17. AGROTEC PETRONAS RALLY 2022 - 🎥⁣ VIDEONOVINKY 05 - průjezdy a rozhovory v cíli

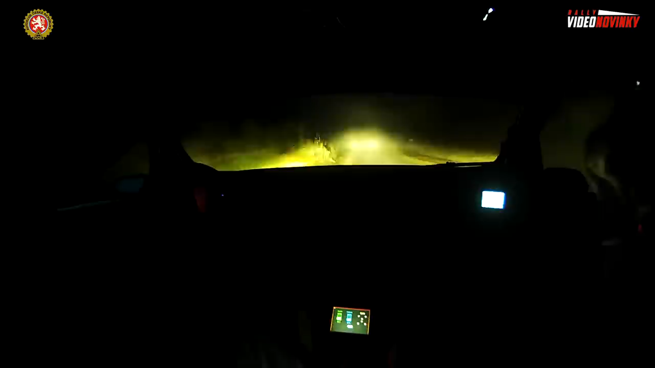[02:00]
kola auta, které startovalo před ním, a v kombinaci s rozsvícenými světly to nebyla vůbec jednoduchá kombinace,